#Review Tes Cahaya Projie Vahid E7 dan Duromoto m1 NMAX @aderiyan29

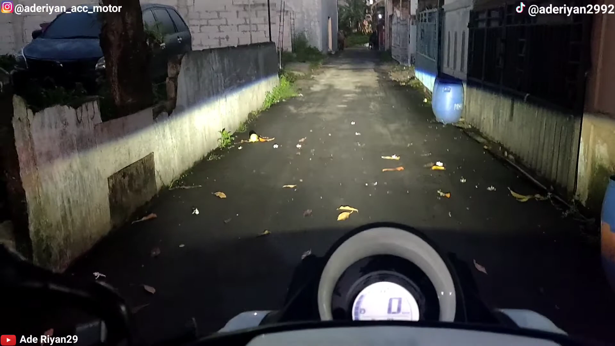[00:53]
untuk cahayanya sendiri seperti ini ya ini untuk low beamnya ini untuk high beamnya ini untuk high beamnya terus kita coba tes untuk low beam dari Duromoto M1 warna kuning kita matikan dulu nah ini untuk low beam Duromoto M1 yang warna kuningnya ya jadi ini khusus untuk kabut atau hujan di malam hari jadi tidak repot-repot menggunakan lampu tambahan lagi modifikasi sekaligus satu headlamp dan fungsional dan juga
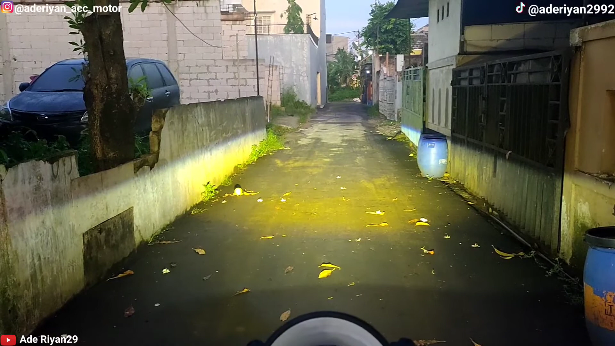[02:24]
bersamaan di lampu Duromoto M1 itu ikut menyala juga seperti ini ini siang sepertinya pagi-pagi sepertinya apalagi malam ya jadi memang umumnya kan orang pengetesan malam hari kita tes untuk siang hari atau pagi hari ini posisi di saat pas low beam untuk Duromoto warna kuning dan low beam prog menyala langsung kita pas beam seperti ini untuk pencahayaannya kita matikan lagi untuk bagian low beam warna kuning di bagian Duromoto